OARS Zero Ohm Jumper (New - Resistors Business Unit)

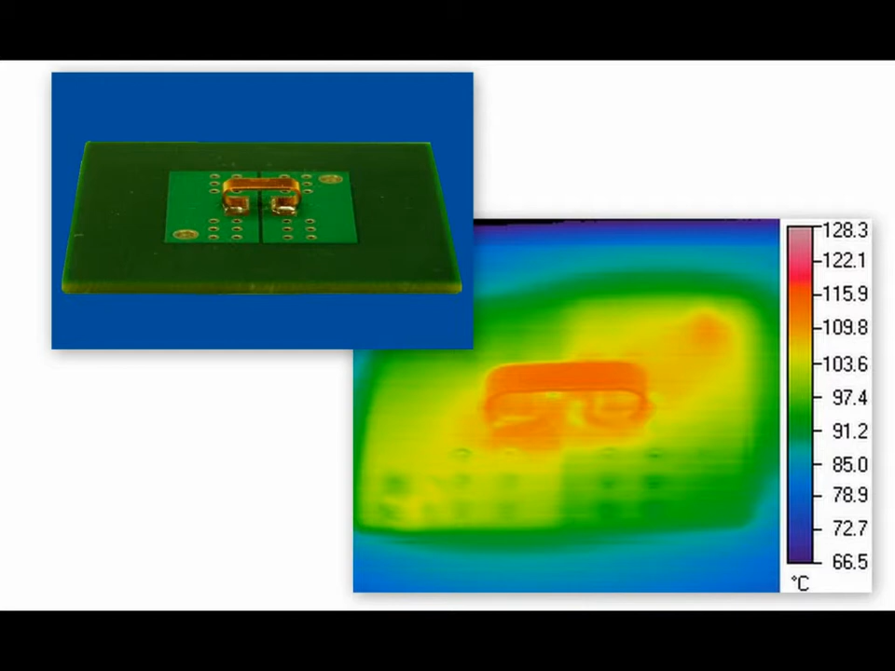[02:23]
On screen: scale top 128.3°C, scale bottom 66.5°C
This thermal image is an isometric perspective of the OARS zero ohm jumper at 1.5 watts and approximately 72 amps. As you can see, the temperature profile is virtually uniform from the electrical connection across the PCB copper trace to the
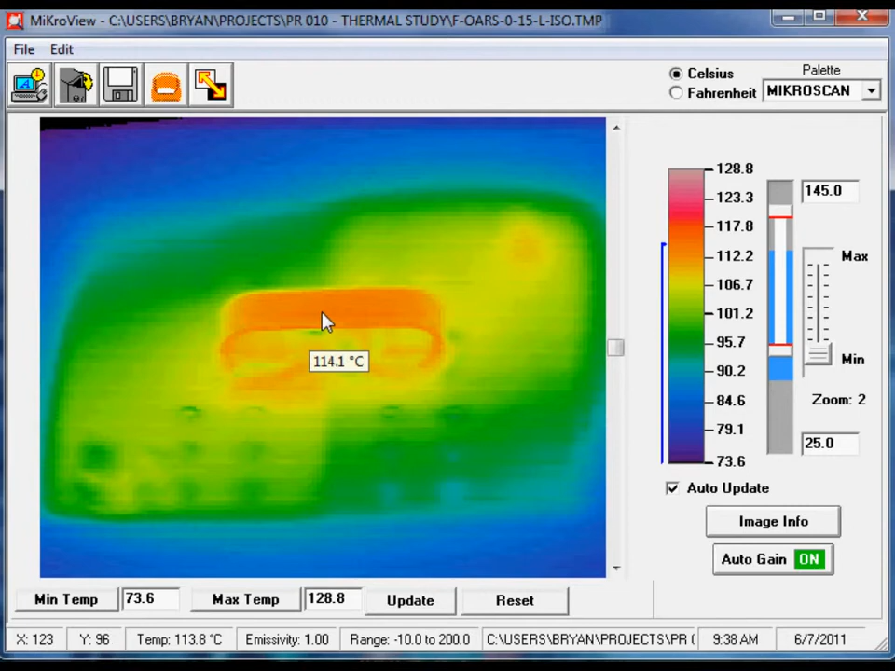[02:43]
OARS zero and to the final electrical connection indicating a comparable high current carrying capacity.